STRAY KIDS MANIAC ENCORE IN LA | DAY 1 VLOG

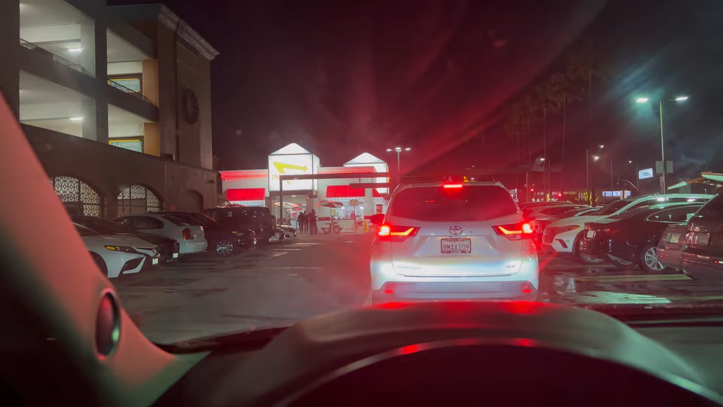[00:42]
We've made it to my favorite place in the entire world, In-N-Out! Oh my God, I'm gonna throw up. This is literally my favorite place ever. You can't even see the sign.